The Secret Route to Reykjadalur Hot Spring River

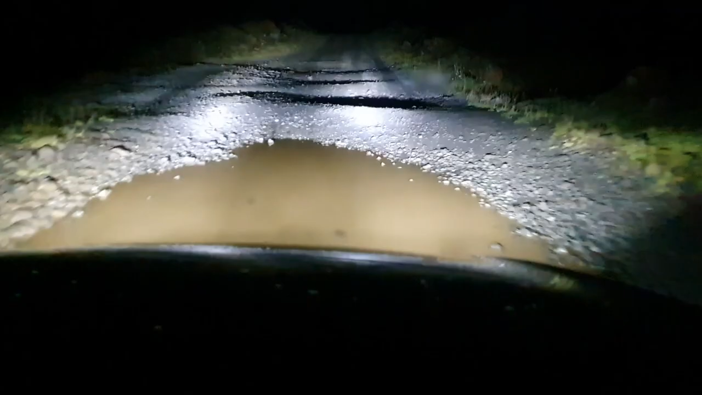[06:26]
You need to go very slow if you want to keep your exhaust pipe attached to your car. The hill is hard going back. So you need to put in considerable effort.